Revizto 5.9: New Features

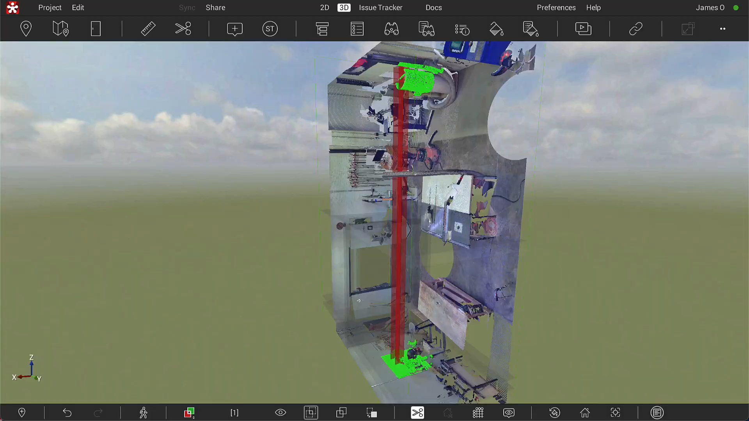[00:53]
All clashes with point clouds are now automatically highlighted for easier viewing.